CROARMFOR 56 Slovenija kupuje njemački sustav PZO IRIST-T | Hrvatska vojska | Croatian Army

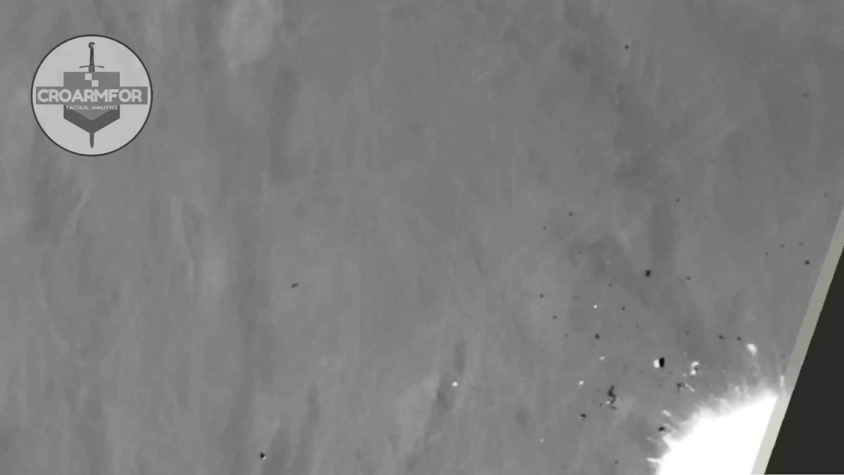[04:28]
Projektil ima slikovno infracrveno tražilo koje preuzima konačno navođenje projektila u neposrednoj blizini cilja, omogućavajući projektilu vrlo precizan pristup konačnom cilju s vrlo velikom vjerojatnošću pogotka.